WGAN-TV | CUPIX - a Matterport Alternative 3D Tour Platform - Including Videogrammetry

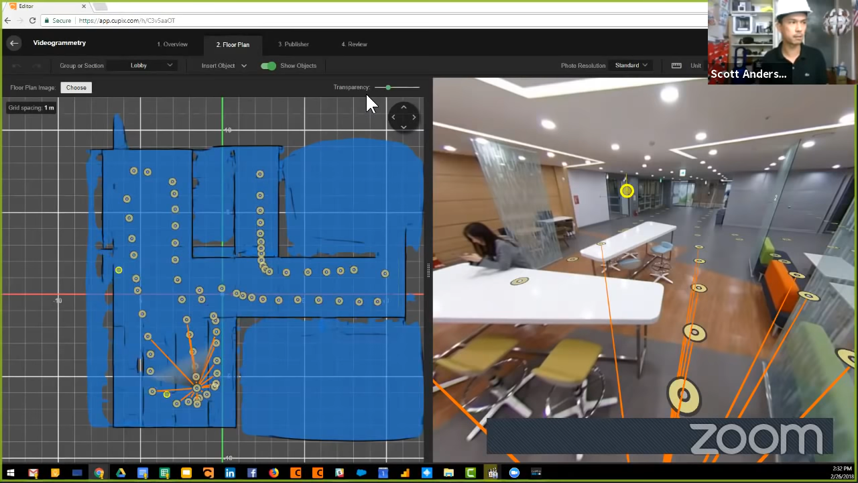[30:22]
You can imagine taking this into PowerPoint and tracing directly over it, sending it over to, there's a lot of members of this forum that create sketches, create floor plan drawings, blue sketch. Petra, I think, was here the other, was here the other day. You can use this as a basis to create a sketch template. And you can also take measurements directly from this tour.
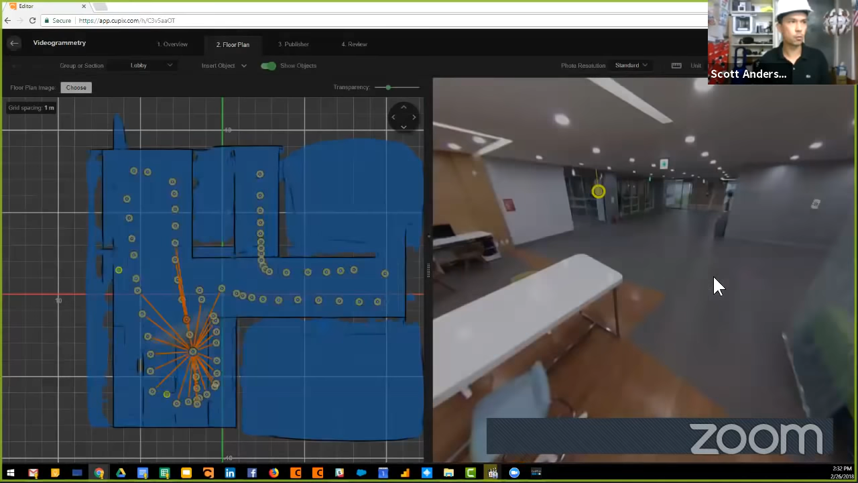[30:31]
So if you wanted to, say, measure a distance, then you've got measurement capability, say, from floor to ceiling and from wall to wall. So just by virtue of walking through a space, you can find out that wall to wall, you're about 30 feet in that direction, floor to ceiling,
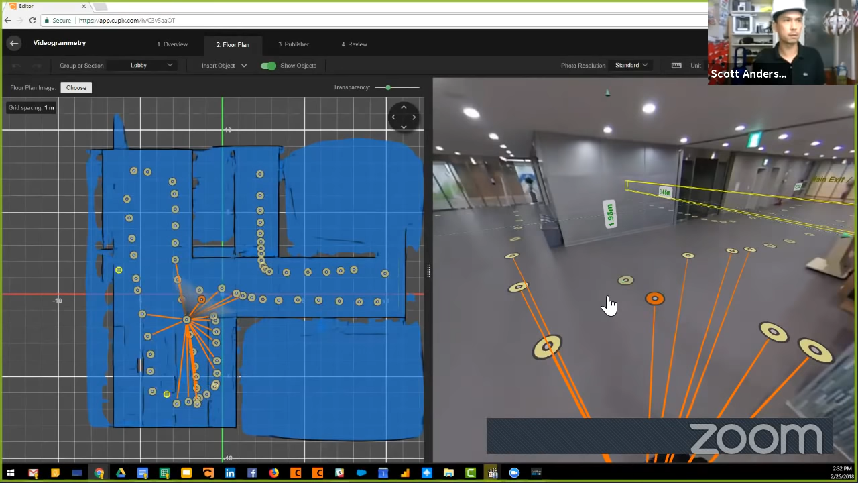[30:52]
you're about two meters up in that direction. And these are things that you can scale. So there might be some subtle details that need to be worked out there. But for those that are shooting with the DSLR rig, how far apart can they be to shoot a space? Is it 10 feet? Is it 20 feet? When does the geometry fall apart because you don't have enough data?
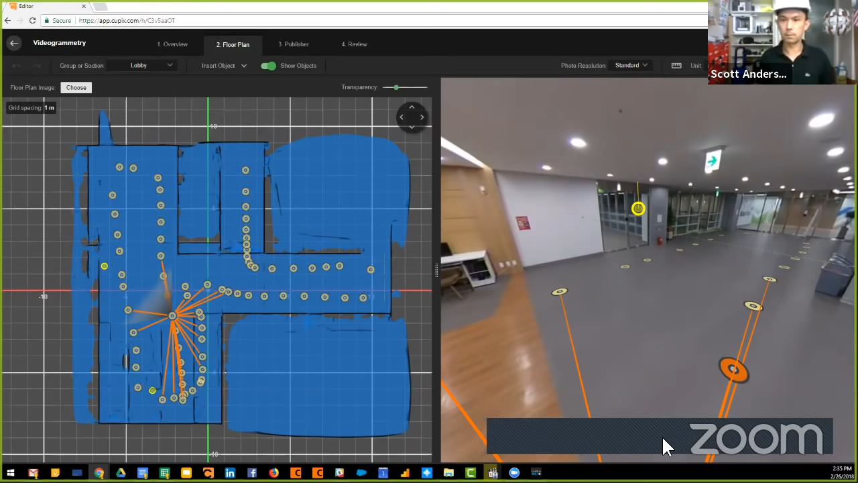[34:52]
Are any other questions on this videogrammetry process? Okay, yeah. So now, instead of taking photos, you just take video, you upload it to Qpix, and you get an email when the tour is ready. Yeah, for anyone that's watching this, maybe using, you know, a different 3D tour platform to create three-dimensional models, particularly when you're doing large spaces,
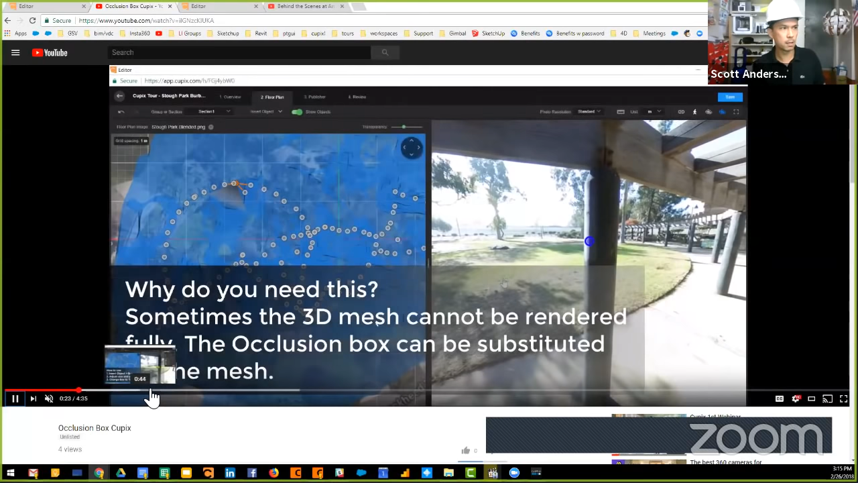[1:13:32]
So say you're in a house or in a building, the walls would definitely be constructed. But in this case, we don't have enough photos around the beam to have that be a 3d mesh. Um, so as we, um, use the tools inside of cupix, we can place a beam.